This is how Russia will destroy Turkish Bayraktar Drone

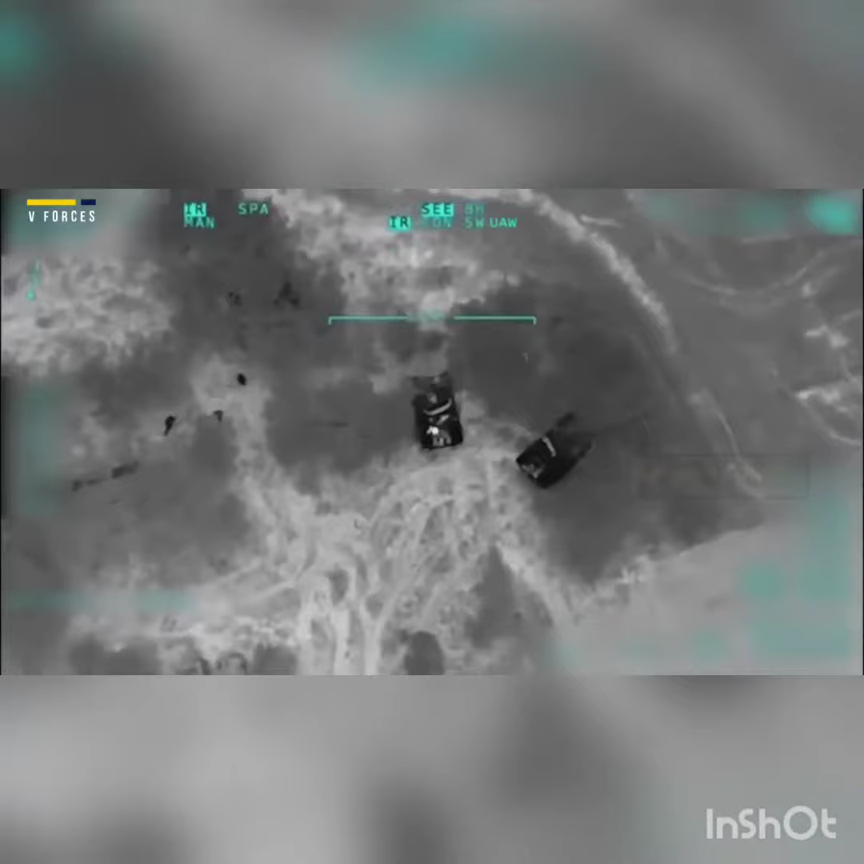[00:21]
tracking Twitter account Ukraine weapons tracker shows a bird's-eye view of two Russian military vehicles in Kursan oblast